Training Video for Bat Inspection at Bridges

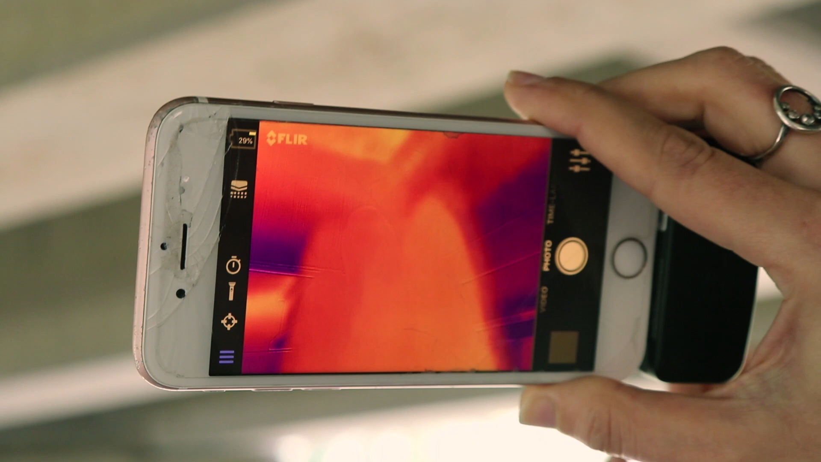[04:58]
Infrared cameras, such as this one, or echometer tools, such as this, can be used to help identify bats at bridges.